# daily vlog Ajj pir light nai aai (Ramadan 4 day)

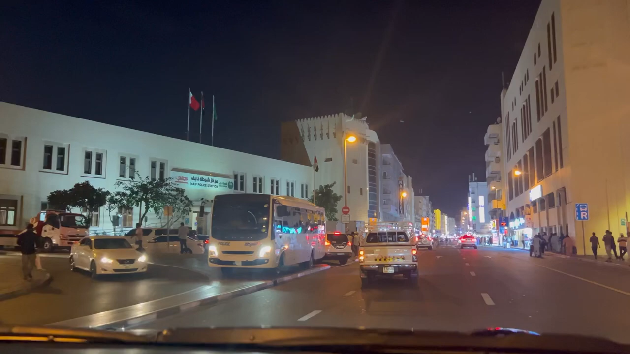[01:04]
لگانیت ایکسٹینشن وہ لے کے آگے اس کے علاوہ وہاں سے تو ہمیں کچھ میلا بھی نہیں ہے ابھی
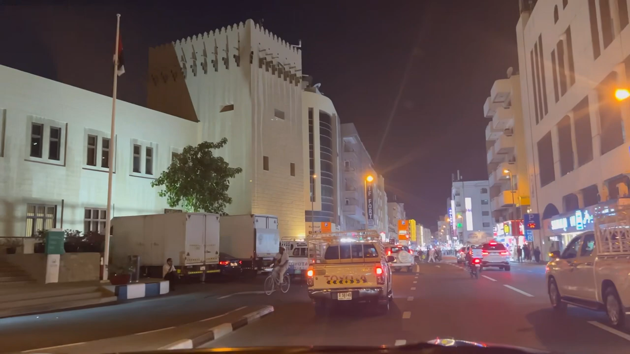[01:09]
آپ چلے آپ کو میں دکھاتی ہوں آج تو کوئی اتنی زیادہ ٹرافک بھی نہیں تھی اور نئے یہاں پر تو اتنی ٹرافک ہوتی ہے کہ گاڑی کو اندر لے کے جانا مشکل ہو جاتا ہے